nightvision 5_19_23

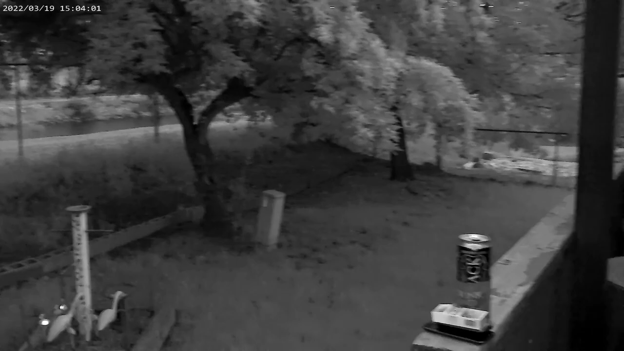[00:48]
is the comparison of night vision versus holy shit
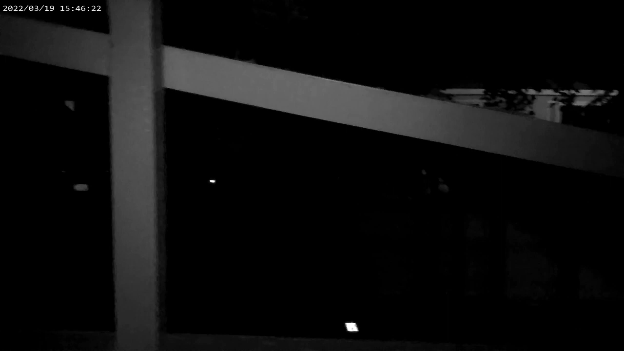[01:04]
this is night vision and it's still you see it not green it should be clean like I said the other one that's army shit oh don't
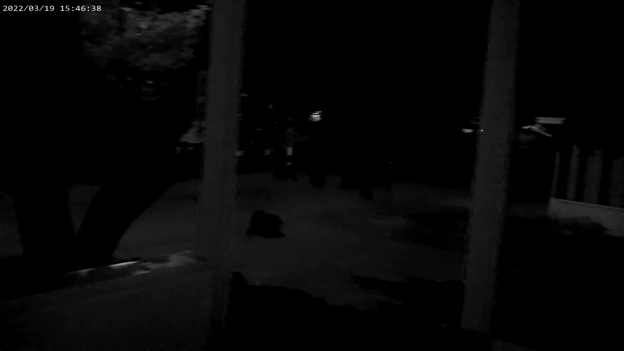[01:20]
worry y'all get army shit well you going to green I like that better yeah it's not that